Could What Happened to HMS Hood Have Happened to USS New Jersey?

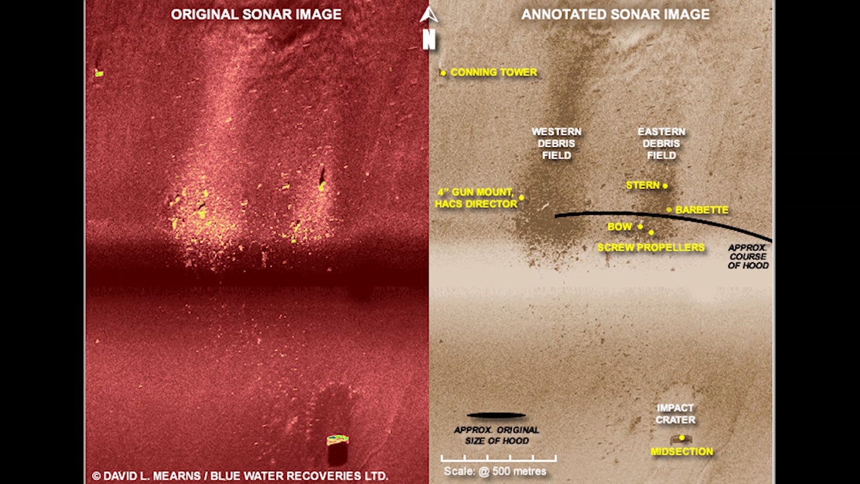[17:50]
Hood's wreck is not in two pieces like everybody saw her sink in, but in fact in three places, in three large pieces,